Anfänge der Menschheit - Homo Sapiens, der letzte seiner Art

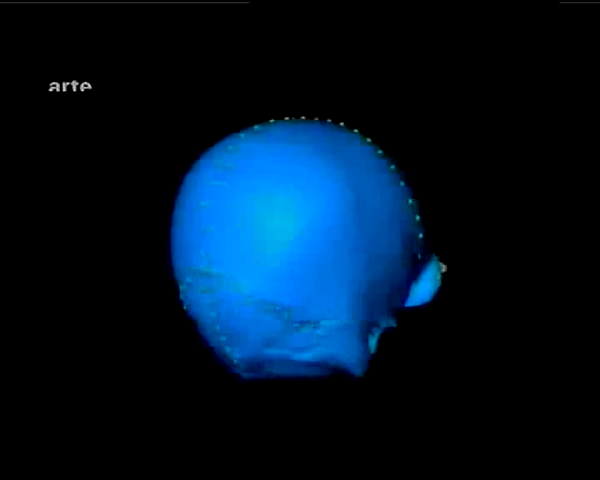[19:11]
Dies ist ein digitalisiertes 3D-Bild unseres Schädels mit seinem charakteristisch hohen Schädeldach.